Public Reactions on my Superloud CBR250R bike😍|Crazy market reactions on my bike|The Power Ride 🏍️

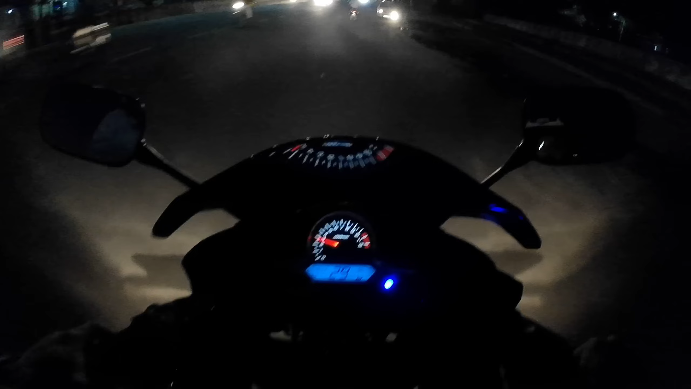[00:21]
उम्मीद करता हूँ सब एकदम से बढ़िया होंगे। यार आज देख रहा हूँ मैं, रात हो रही है, मेरे व्लॉग स्टार्ट होते ही काफ़ी अंधेर हो रहा है। तो यार आज इवनिंग में राइड करेंगे, ग्रुप राइड होने वाली है, ये 3 से 4 बाइक्स आएंगी।